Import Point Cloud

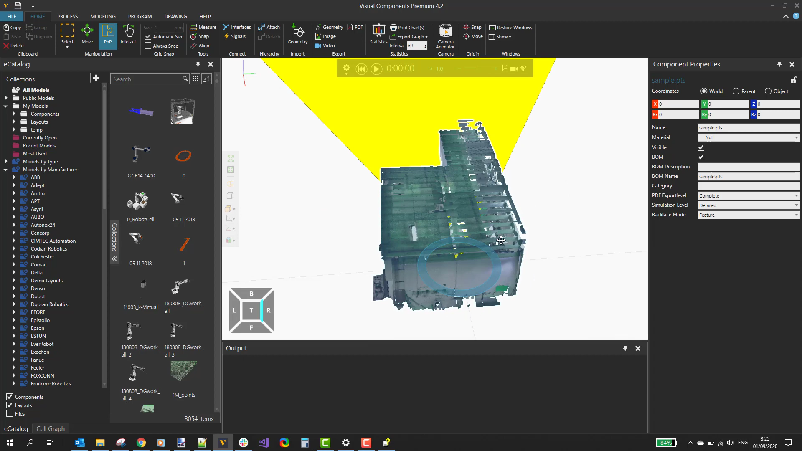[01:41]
And with this sample, I see that the scaling is off. So the point cloud is really small compared to the grid in the floor.
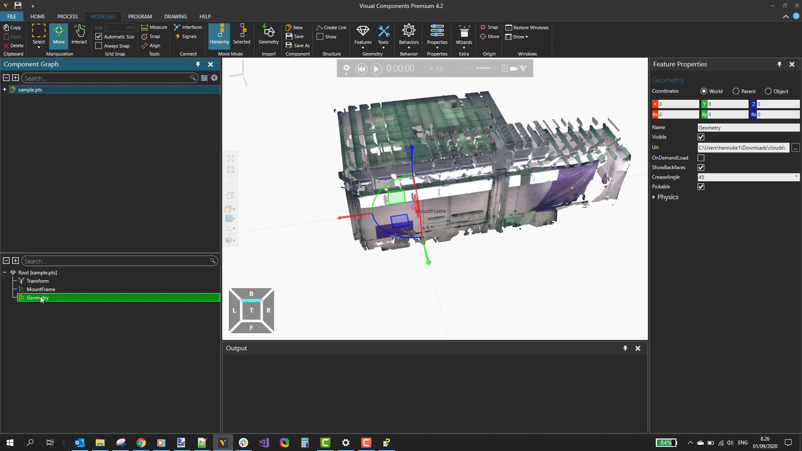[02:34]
So this expression is written like that. Let's drag the cloud geometry under the transform. And then fill the selection or the cloud.
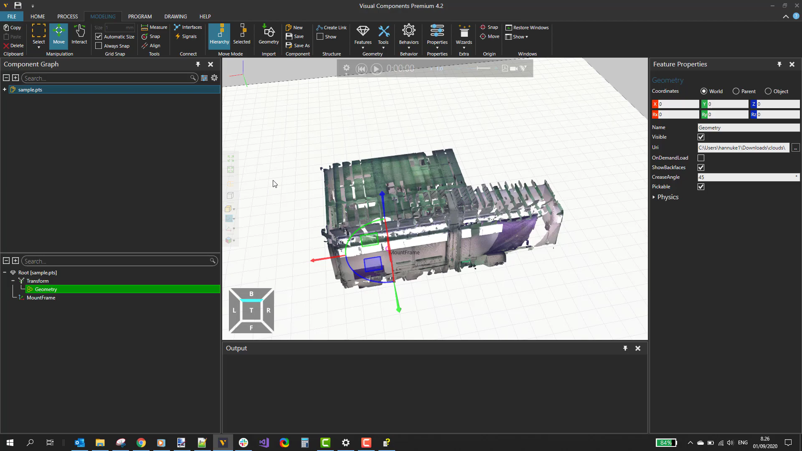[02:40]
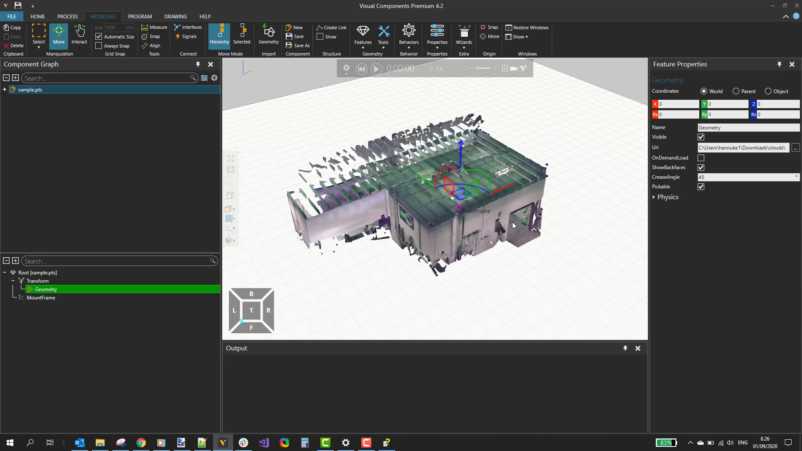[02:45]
So now it appears to be correctly scaled.
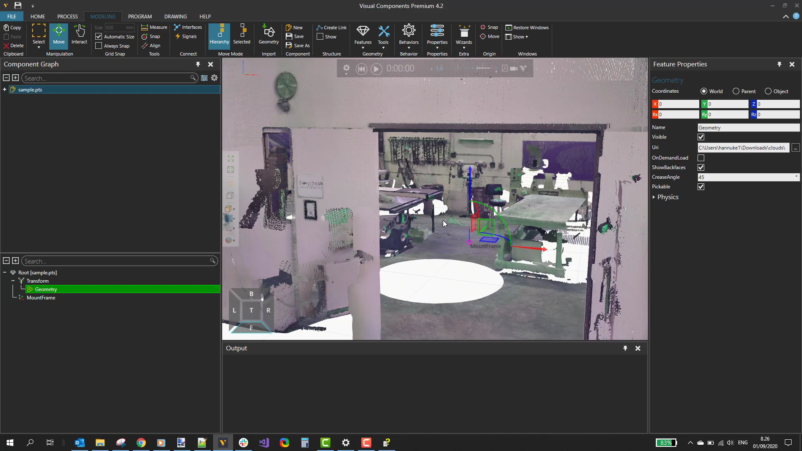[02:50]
And I can go and look what is inside the factory hole here. And what you can also do with point clouds is do measurements.
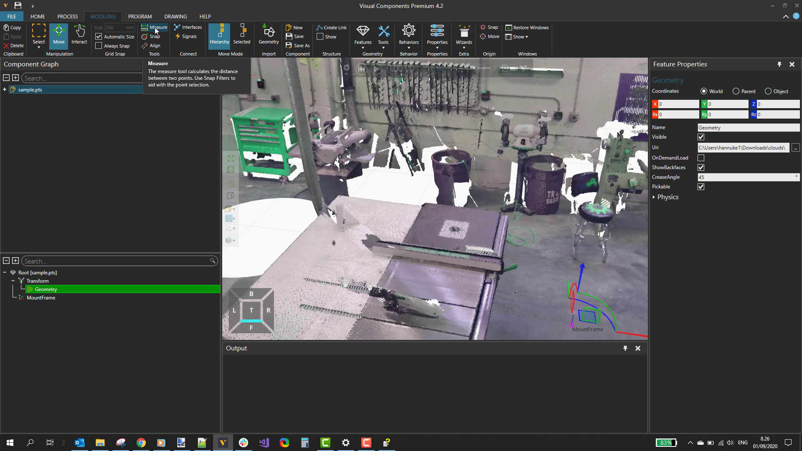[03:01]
So select the measure tool. And I can, for example, measure this table from corner to corner.
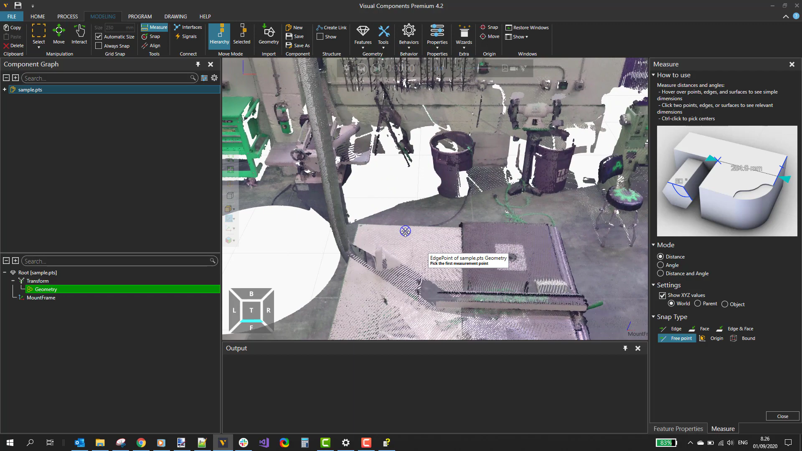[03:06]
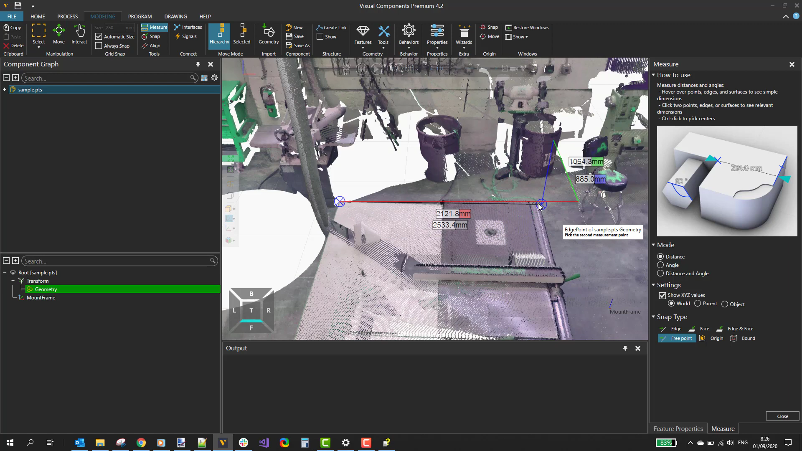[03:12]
And in this case, the table would seem to be nearly 2 meters wide.
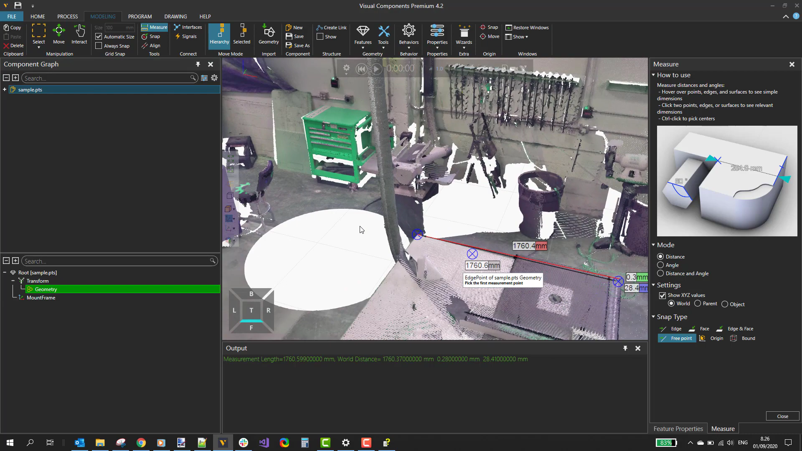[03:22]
So it seems that this cloud is now properly scaled. And you can use this in your layout.
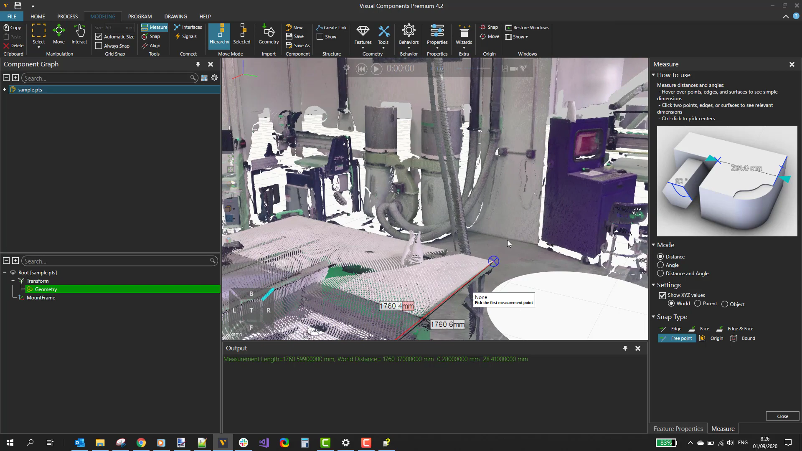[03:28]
So that's it. That's it for the point cloud import.